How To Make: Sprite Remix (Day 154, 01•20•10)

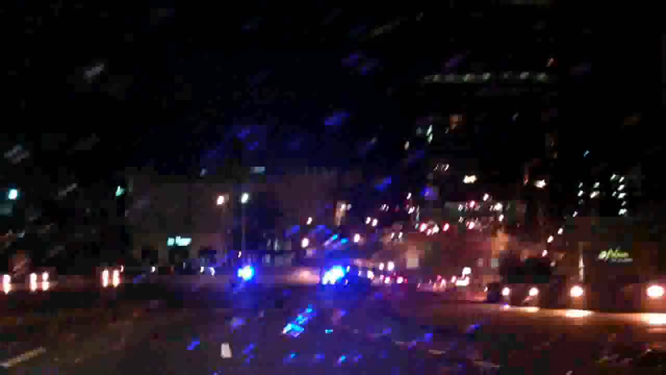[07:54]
I don't know what happened, you guys. I think an accident, cleaning up an accident. Look at them lights. Me? Yeah.